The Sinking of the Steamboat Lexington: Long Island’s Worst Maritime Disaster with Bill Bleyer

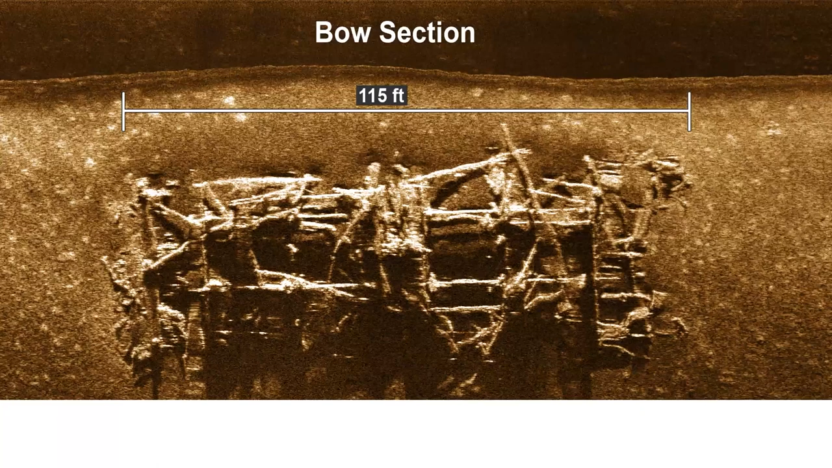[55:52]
the structure is that latticework boxes that vanderbilt used to design the lexington so here's the bow uh here's
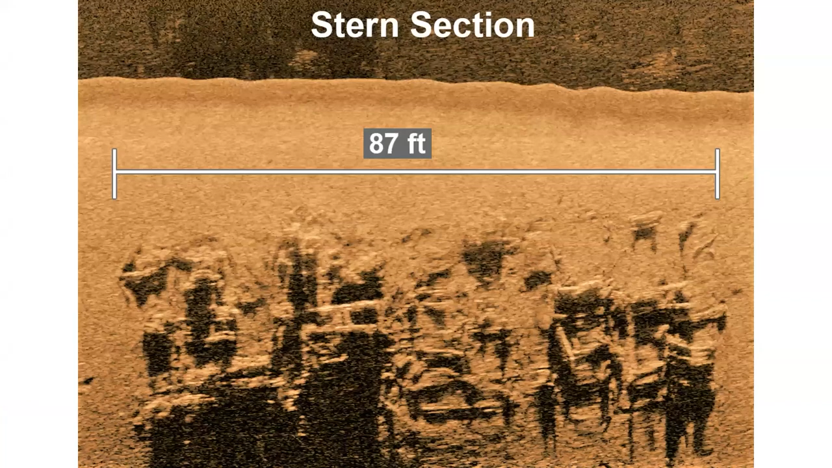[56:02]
the stern uh and here ben made a composite showing the bow and the stern lined up with the original image so you can see how they stack up